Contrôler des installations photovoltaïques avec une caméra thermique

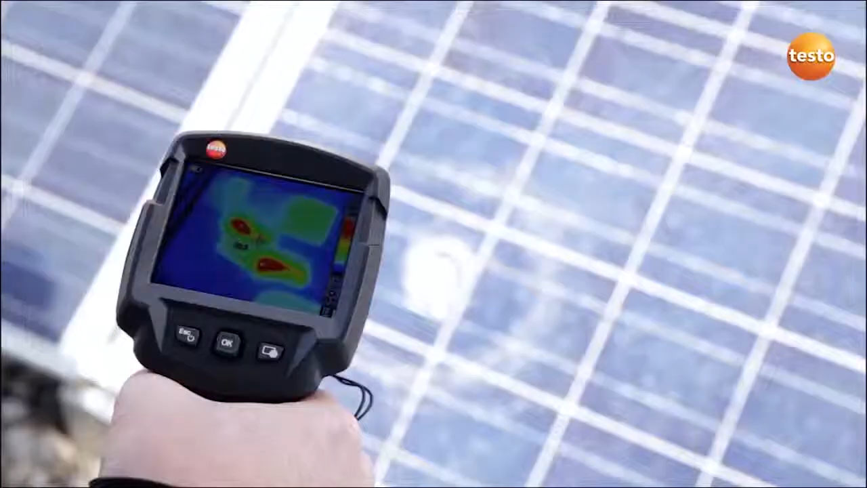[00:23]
Wir sehen hier ein defektes Modul mit einem Steinschlag. Der Steinschlag ist nicht das Problem bei diesem Modul. Wir sehen hier eine defekte Zelle, einen sogenannten Hotspot. Die anderen Zellen haben eine Temperatur von 25 Grad, diese weist eine von 75 Grad auf.
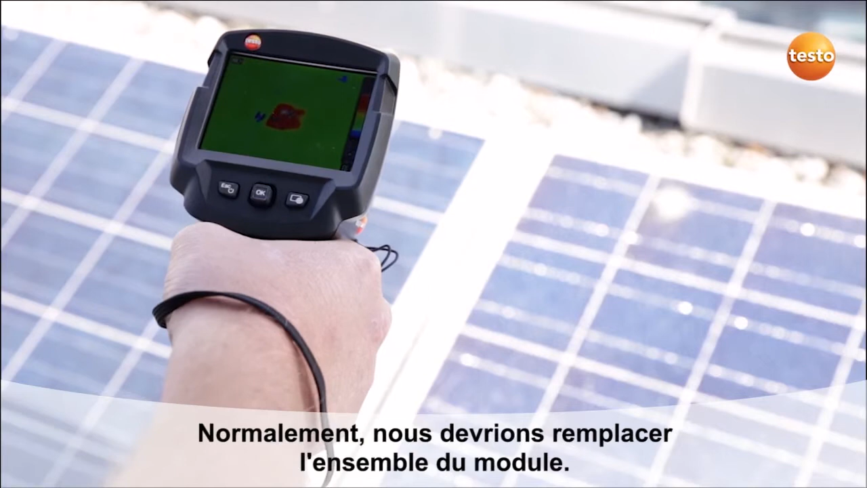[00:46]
In dem Zug würde man das ganze Modul austauschen.
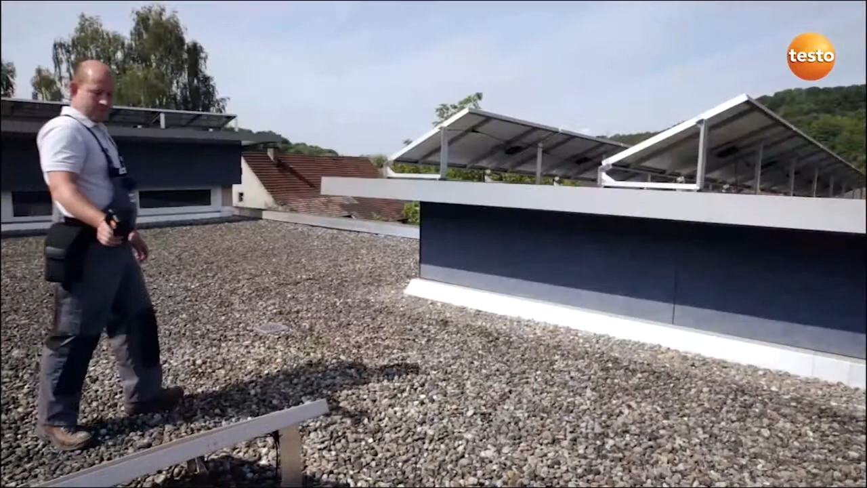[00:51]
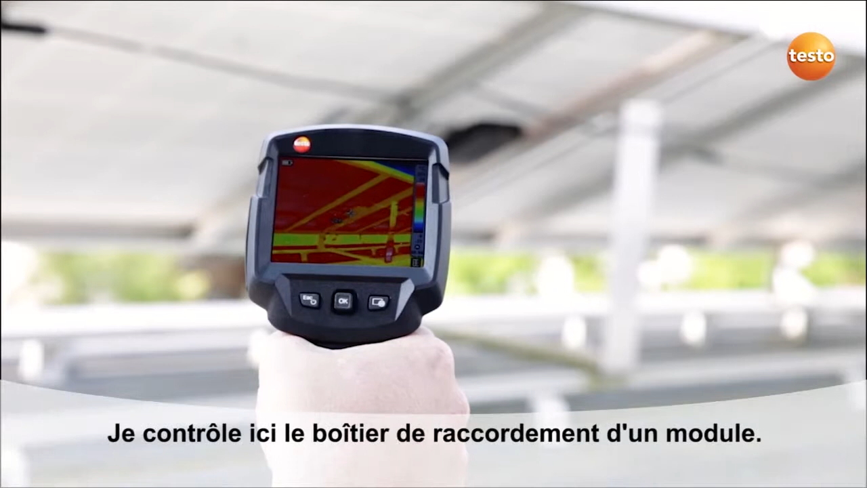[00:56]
Hier überprüfe ich eine Modulanschlussdose. Auf dem Bild sehe ich, dass alles in Ordnung ist.
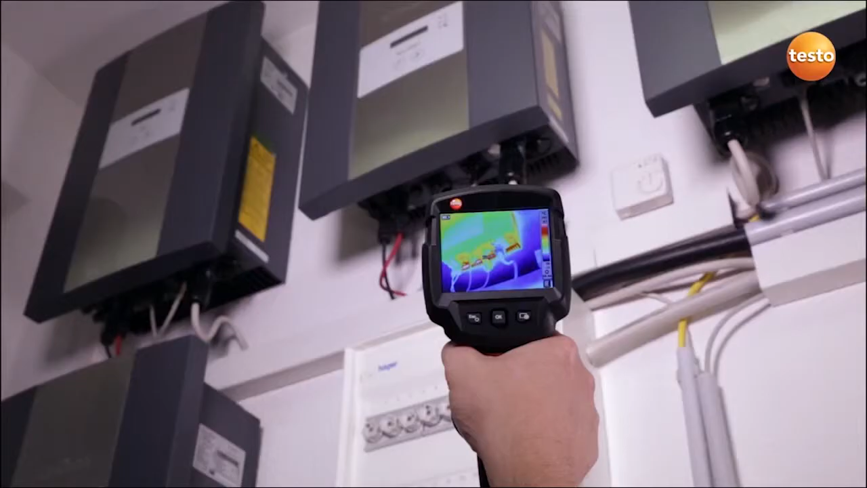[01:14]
Hier überprüfe ich die Temperatur der Wechselrichter und der Zuleitungen. Auf dem Bild sehe ich, dass alles in Ordnung ist.
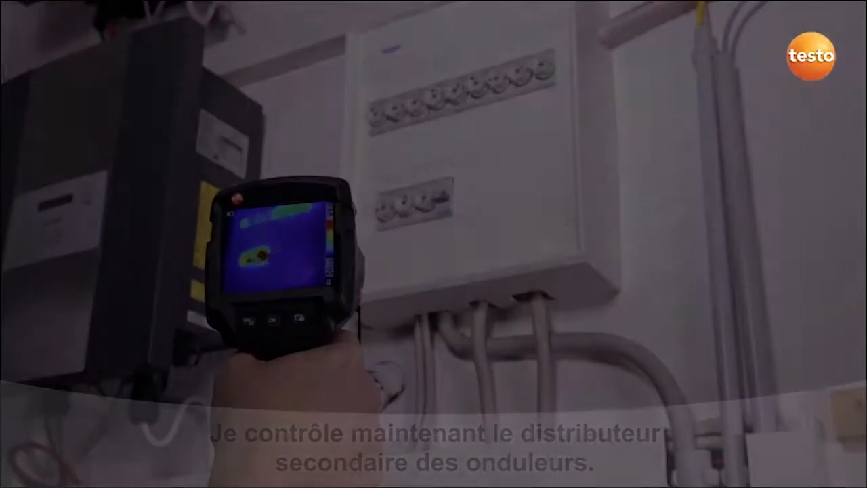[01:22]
Hier überprüfe ich den Unterverteiler der Wechselrichter. Die eine Sicherung der Wechselrichter weist eine Temperatur von über 60 Grad auf. Dies muss beobachtet werden.
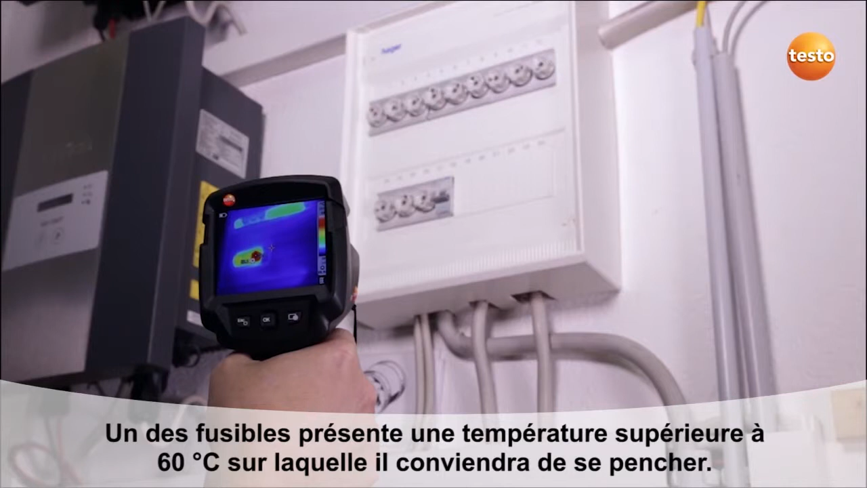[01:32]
Jetzt gehe ich hoch und überprüfe den Zählerschrank der Photovoltaikanlage.
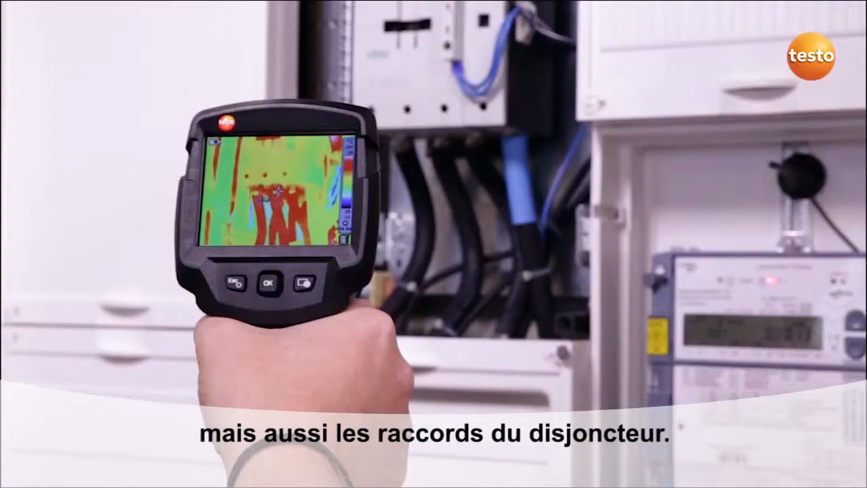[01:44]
Hier überprüfe ich jetzt die Anschlüsse des Schützes.
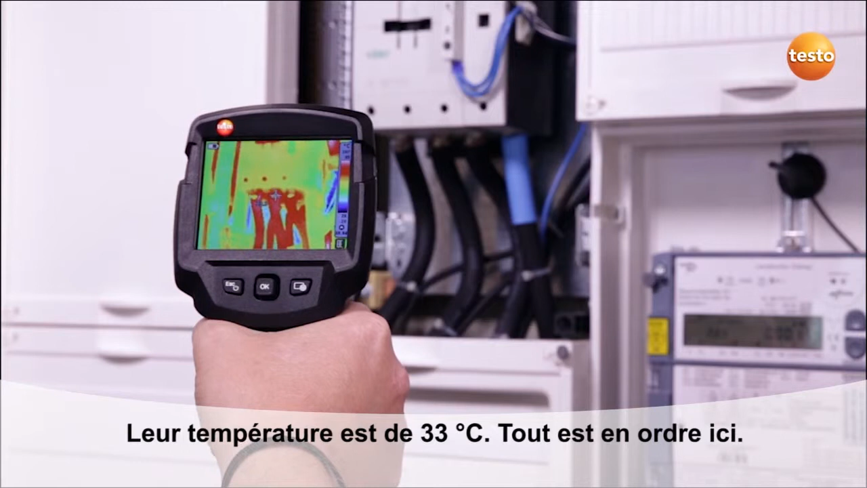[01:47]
Diese liege bei 33 Grad. Hier ist alles in Ordnung.
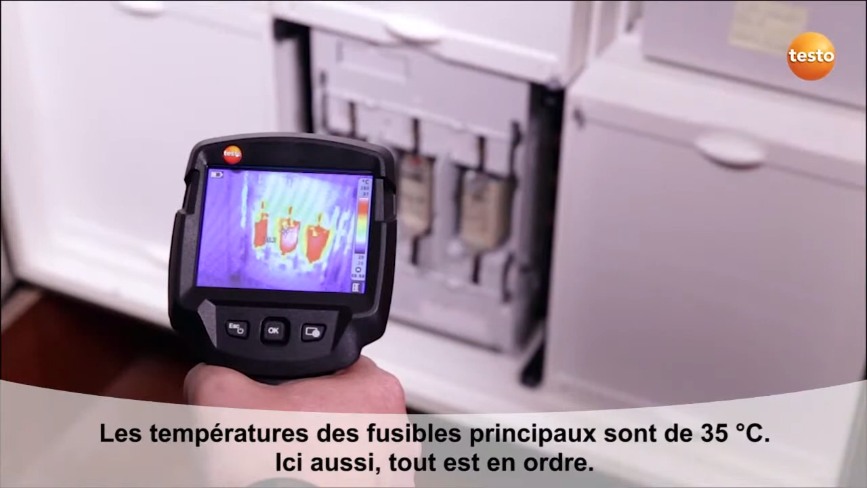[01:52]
Die Temperatur der Hauptsicherung liegen bei 35 Grad. Auch hier ist alles in Ordnung.
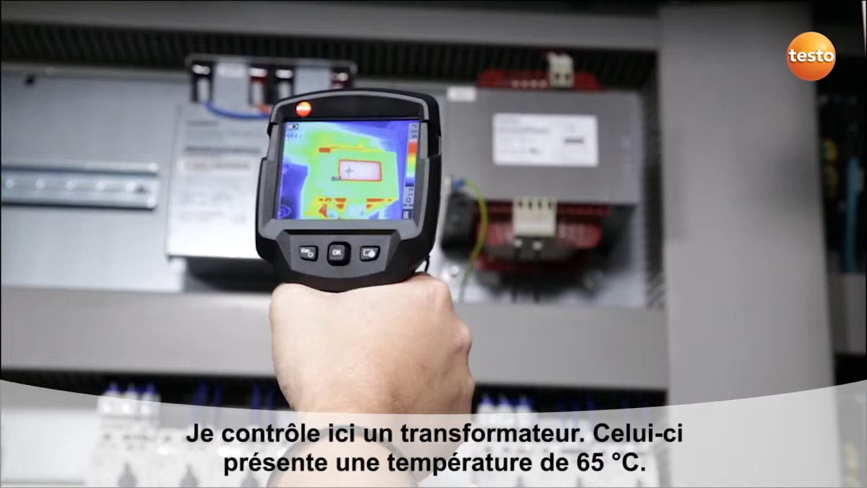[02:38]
Hier überprüfe ich einen Trafo. Er hat eine Temperatur von 65 Grad.
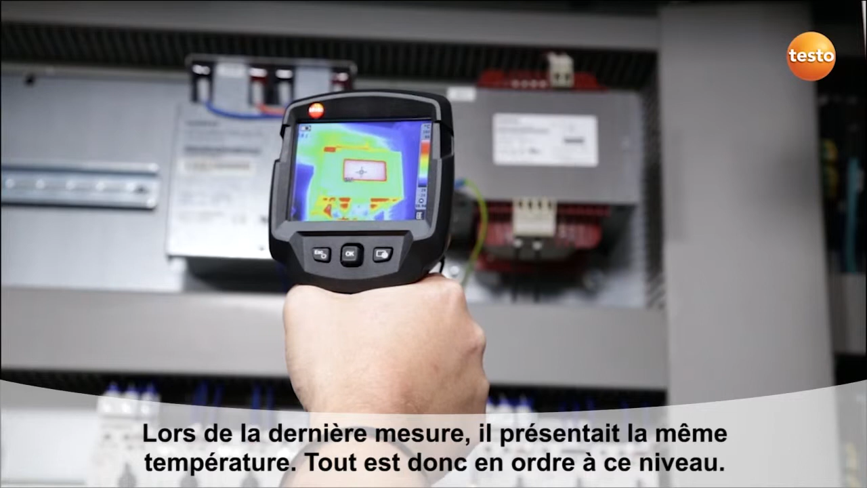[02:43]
Bei der letzten Messung hat er dieselbe Temperatur. Von dem her ist alles in Ordnung.
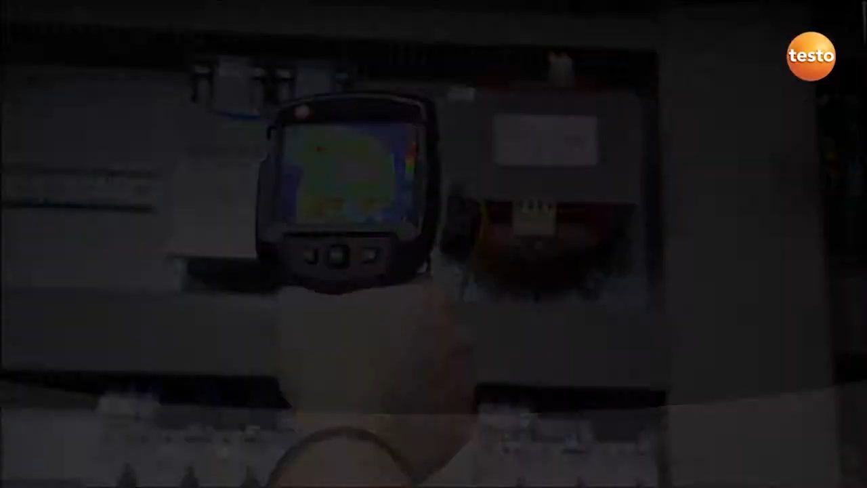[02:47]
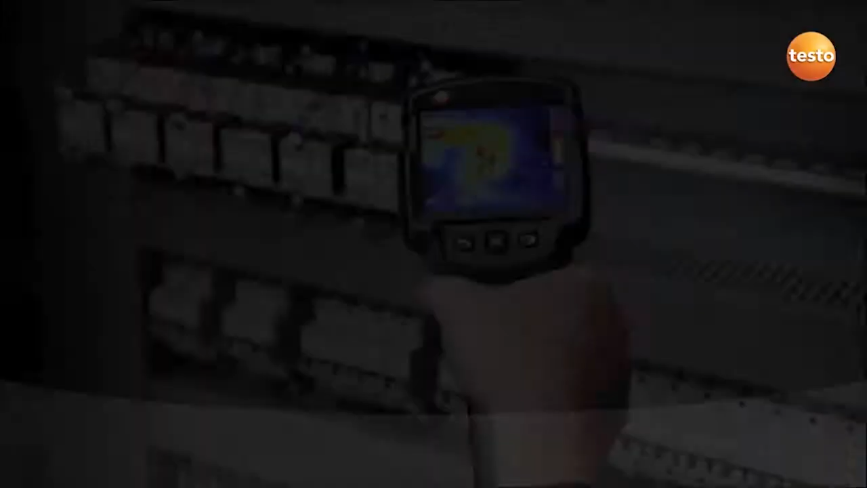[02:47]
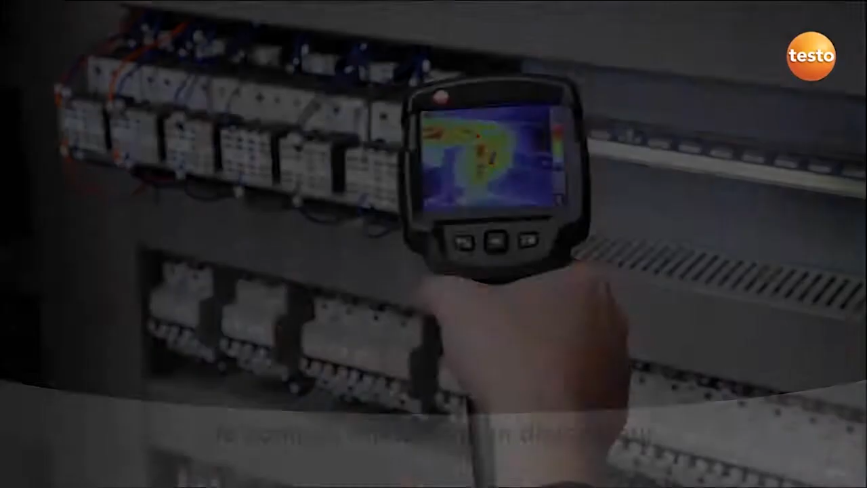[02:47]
Hier überprüfe ich einen Schütz. Dieser hat eine Temperatur von 53 Grad. Das ist vollkommen okay.
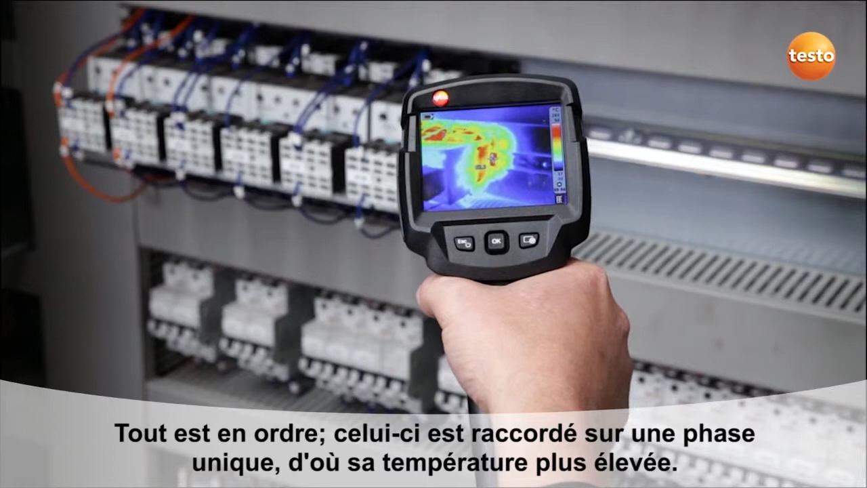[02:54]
Er ist einphasig angeschlossen. Daher kommt die höhere Temperatur zustande. Der Motorschutzschalter hat auf der Abgangsseite eine Temperatur von 56 Grad.
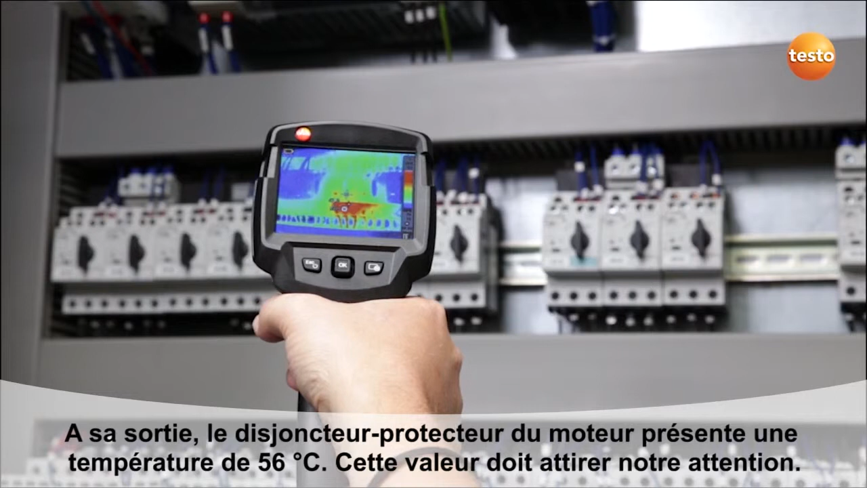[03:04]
Das muss weiterhin beobachtet werden. Dieser Schütz hat eine Temperatur von 60 Grad. Hier ist es zu empfehlen, den Schütz auf Abstand zu setzen, damit er besser gekühlt wird.